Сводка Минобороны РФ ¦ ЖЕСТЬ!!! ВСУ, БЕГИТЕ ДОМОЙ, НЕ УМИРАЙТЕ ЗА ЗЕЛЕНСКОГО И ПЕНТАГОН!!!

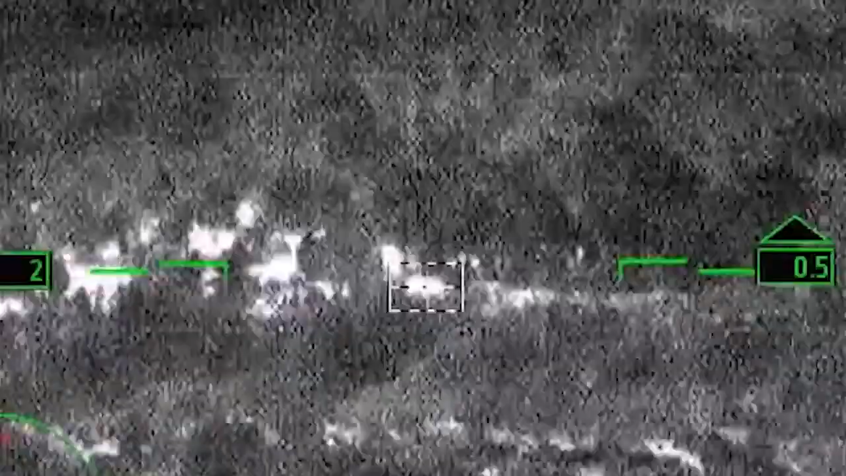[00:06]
В результате огневого поражения позиций 188
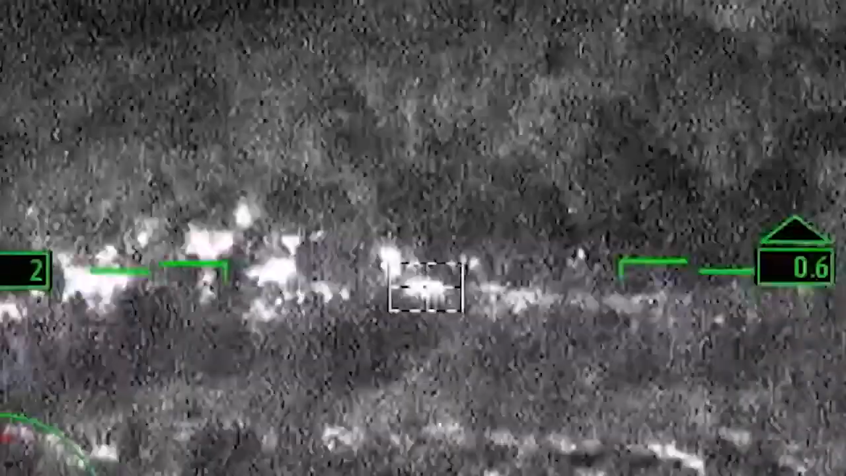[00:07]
батальона
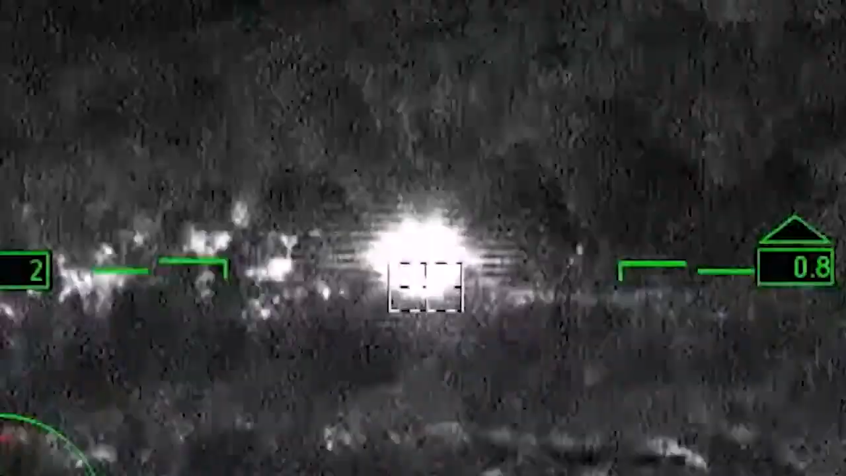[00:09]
123 бригады
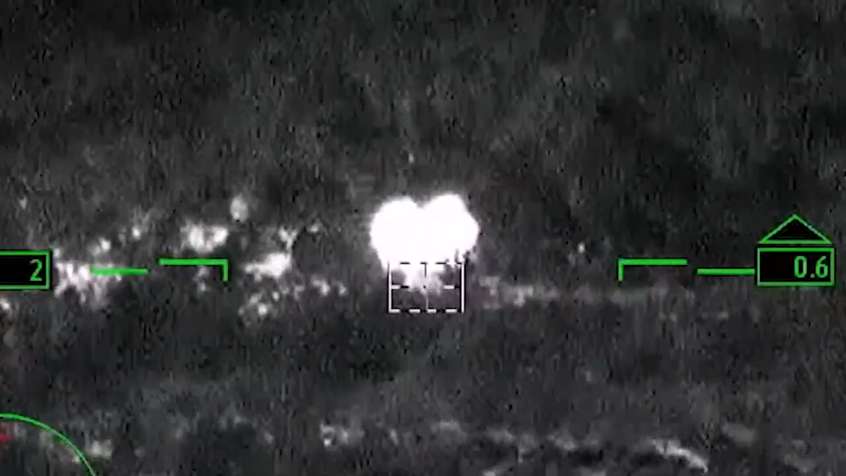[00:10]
территориальной обороны в районе города Очаков Николаевской области уничтожено до 290 украинских военнослужащих и 29 единиц бронетанковой и автомобильной техники.
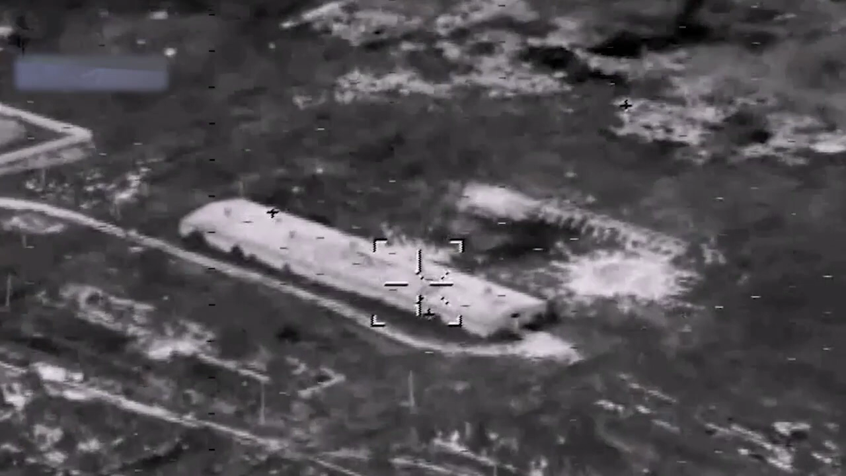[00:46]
В результате высокоточного удара ВКС России в городе Краматорск уничтожены 2 пусковые
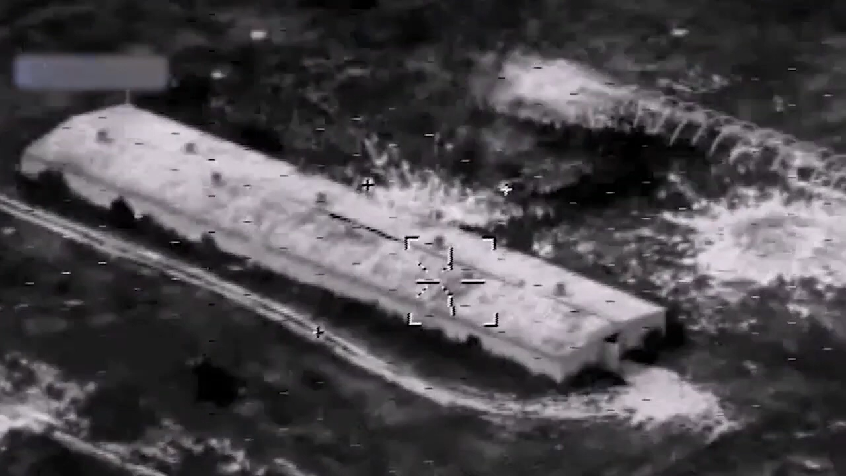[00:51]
установки ракетного комплекса «Точка-У» и более 150 националистов.
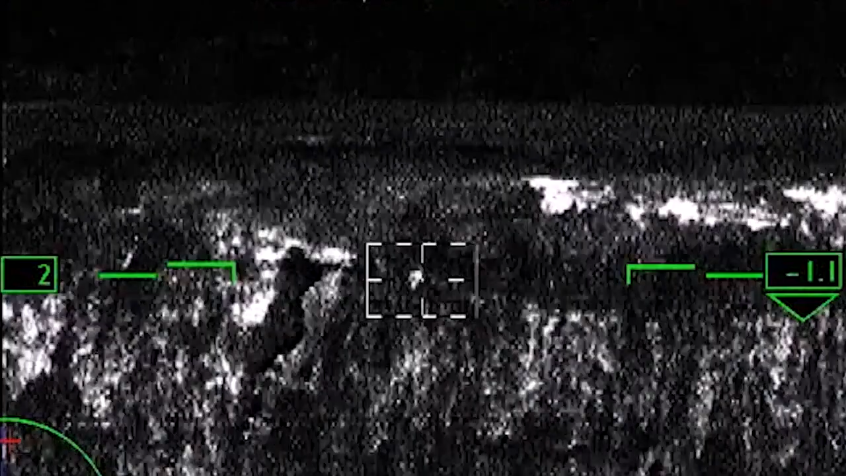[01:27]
а также хранилище топлива для украинской бронетехники в населенном пункте Анновка Днепропетровской области.